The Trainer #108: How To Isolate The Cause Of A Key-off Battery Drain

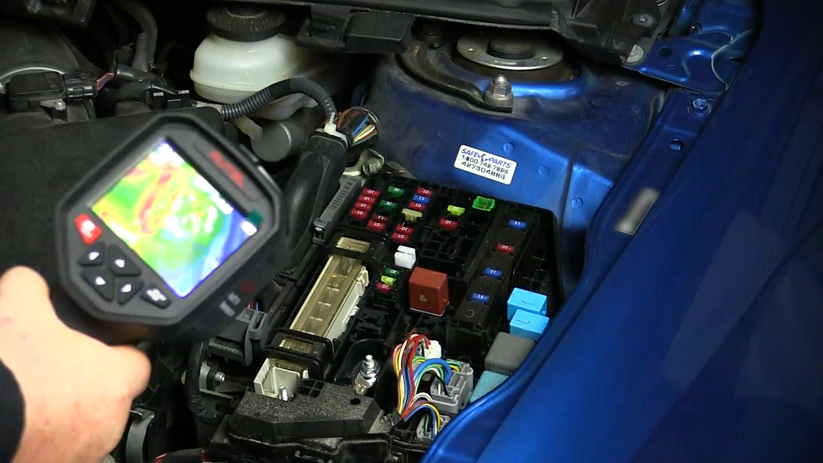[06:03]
If you're fortunate enough to own a good thermal imaging camera, you can use that to scan the fuse box to see if there is any heat signatures visible.
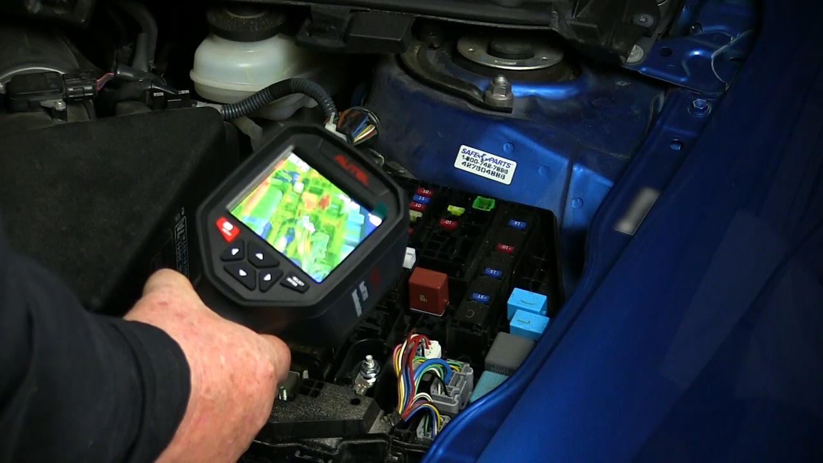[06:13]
If so, it can be an indication of a fuse that has current passing through it. If not,